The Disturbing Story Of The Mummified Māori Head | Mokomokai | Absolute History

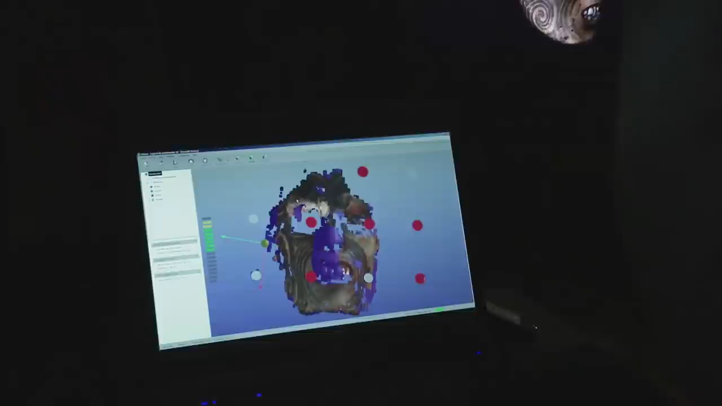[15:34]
So it was thanks to the digitization and the system for
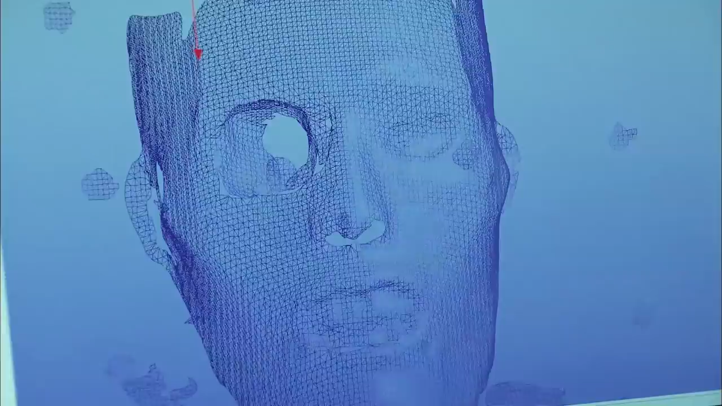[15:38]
dealing with the subsequent information that we were able to create an exact digital copy of the head.
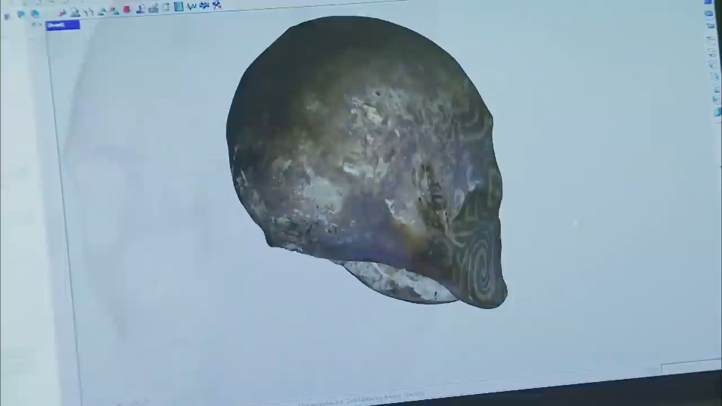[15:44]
This allowed us to explore the head in the tiniest detail,